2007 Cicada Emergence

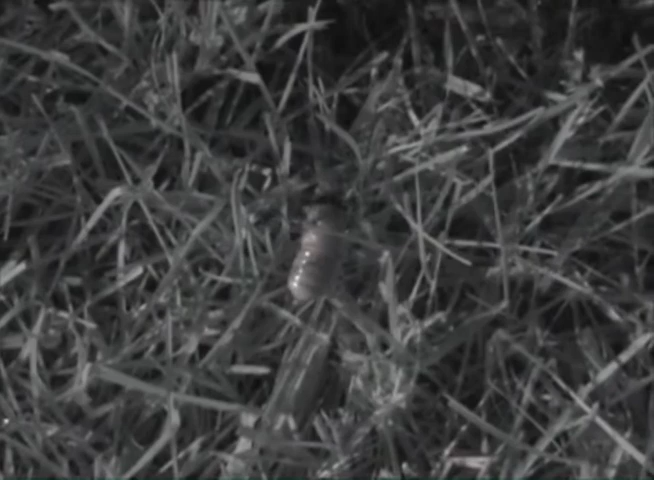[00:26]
So here you can see one of these little guys coming out of his hole in the lawn and marching towards what appears to be one of their favorite trees.
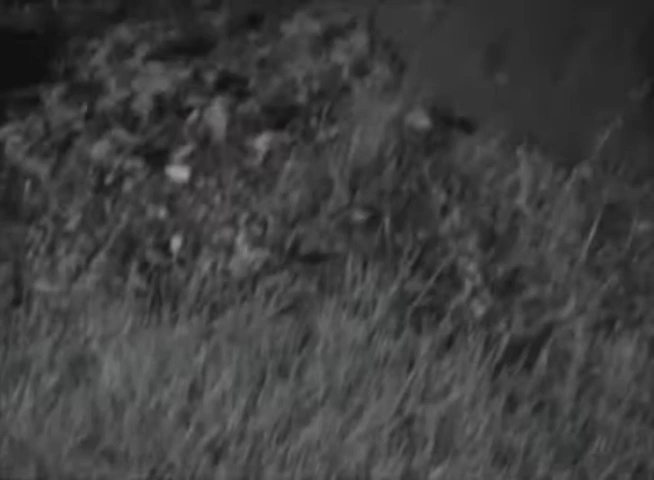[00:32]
They really like this one. You can see some of the shells on there. So I'm gonna let these new guys go right here. And you can watch them walk.
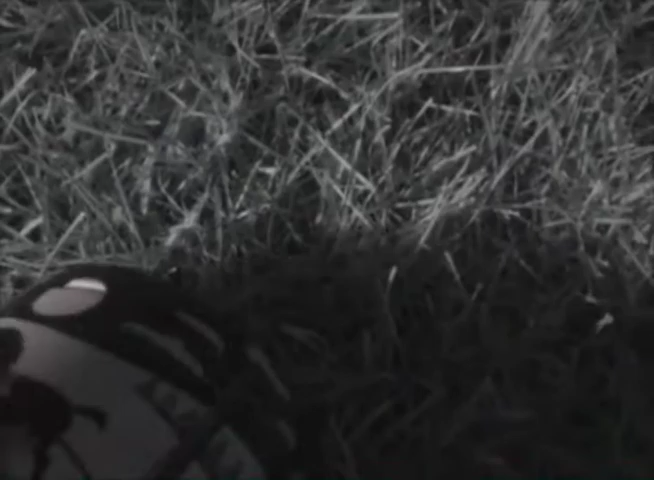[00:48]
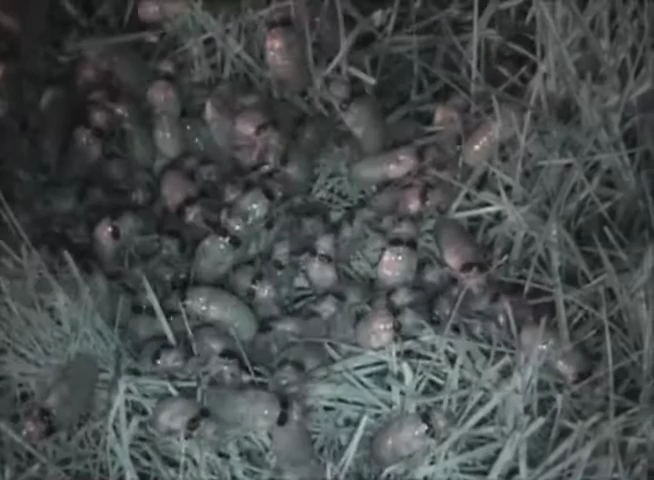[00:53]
They've got really sharp little pinchers. They climb on everything.
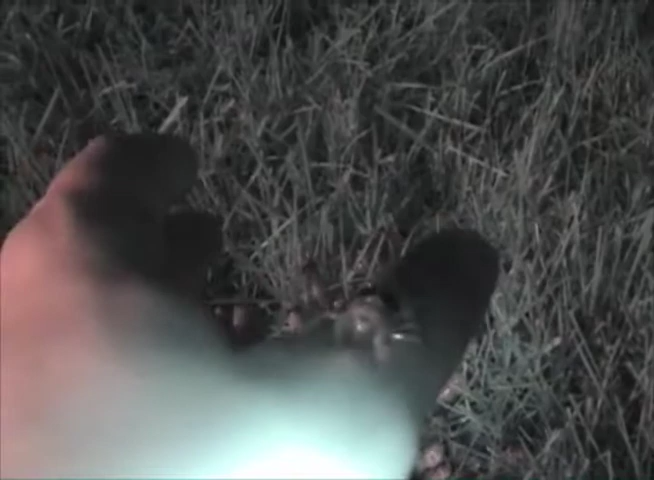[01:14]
You have to be careful when you go in the house that they're not on your clothes or in your hair. They're dropping out of the trees at this point.
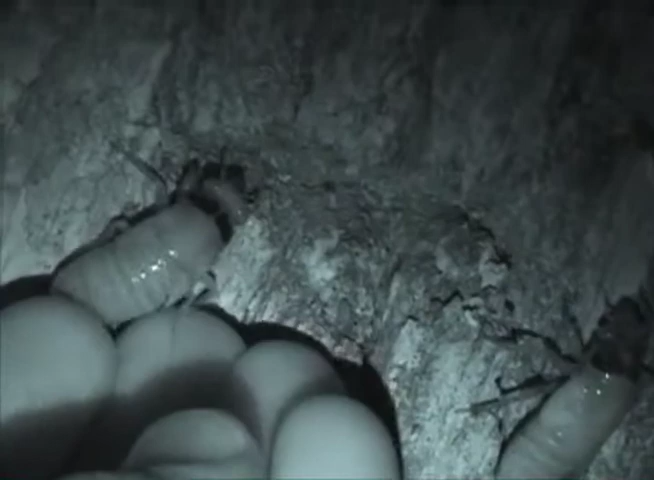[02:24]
And there they go. There's his buddy.
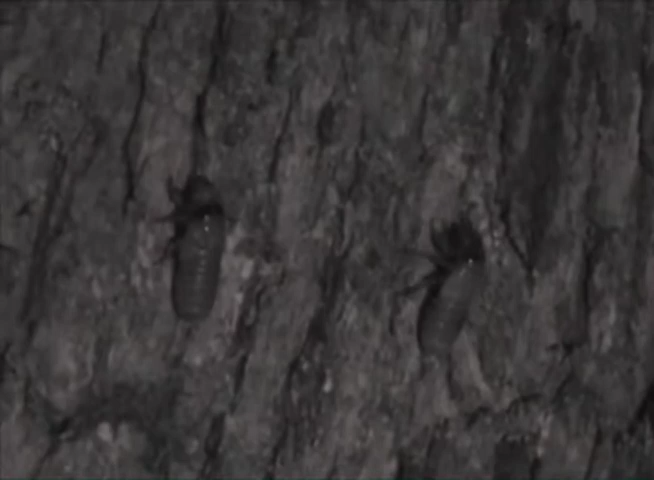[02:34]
So they will go all the way up this tree.
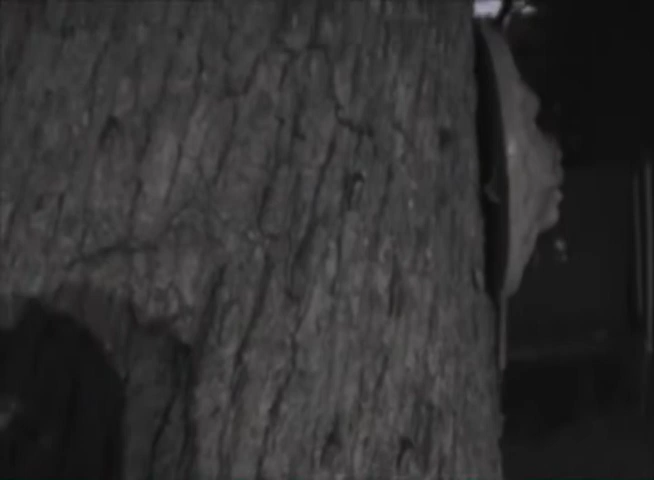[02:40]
You can see some of the ones that beat him to it.
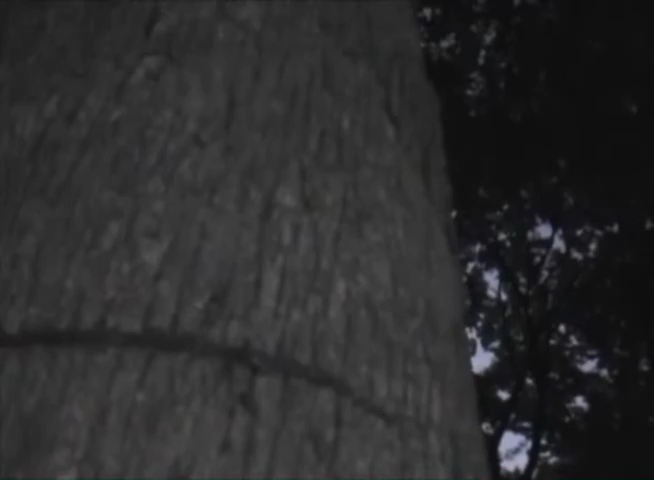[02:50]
Meanwhile, back on the ground,
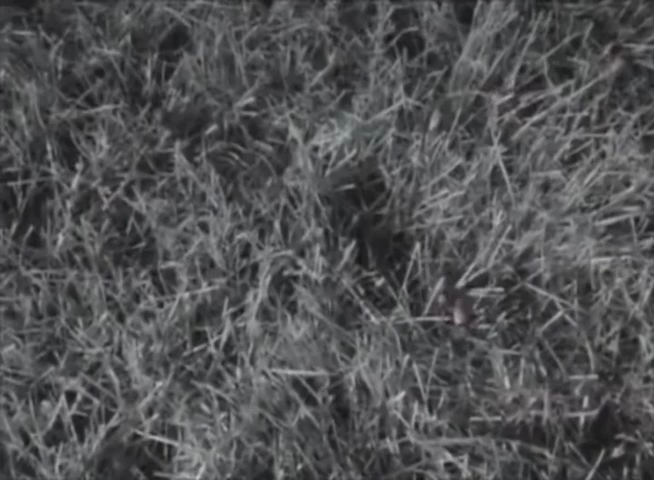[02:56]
they're still walking. They're not real smart either.
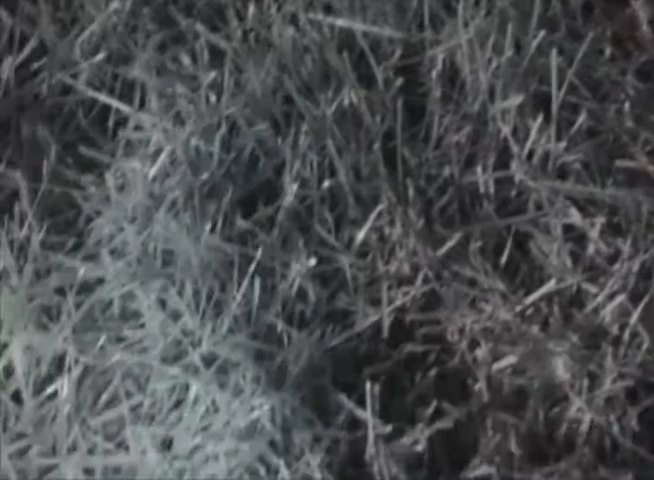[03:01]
One of them just crawled back into the jar, the bucket. So that is 101 cicadas. I could have just as easily have done 1,000.